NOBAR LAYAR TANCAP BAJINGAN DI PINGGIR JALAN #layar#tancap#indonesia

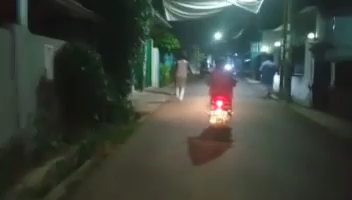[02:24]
Bang, ayo bang. Tuh, guys, lagi di jalan nih, guys.